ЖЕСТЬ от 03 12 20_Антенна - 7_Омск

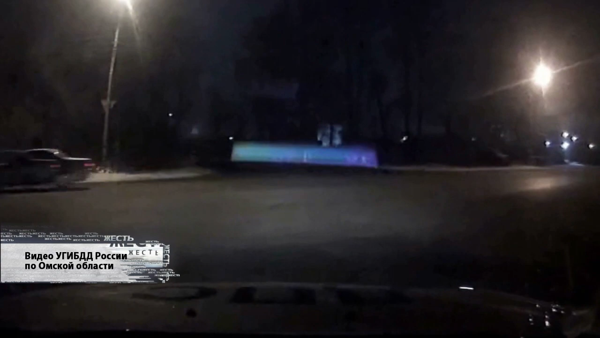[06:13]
Ночью в центральном округе мимо автомобиля ДПС, несмотря на требования остановиться, на скорости пронеслась иномарка. Машина рассекала по дорогам, по кривой, а от госавтоинспекторов водитель удирал до последнего, пока не заехал в тупик.
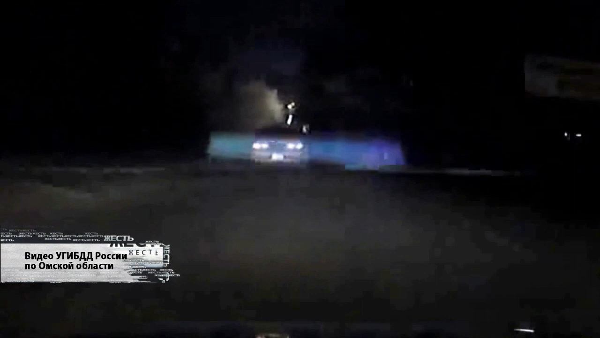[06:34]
От погони на машине не ушел.
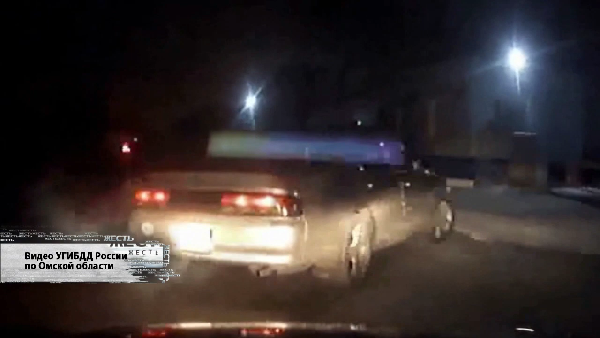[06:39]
Дальше бросил авто и стал убегать от инспекторов.
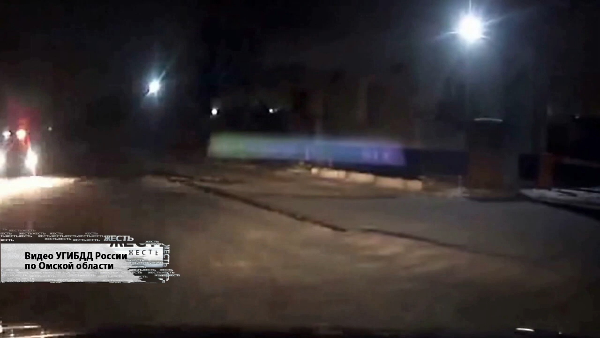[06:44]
Подъехал еще один экипаж ДПС, преследовали нарушителя в пешем порядке. Сам момент задержания в кадр не попал. Известно только, что за рулем Тойоты был 16-летний школьник.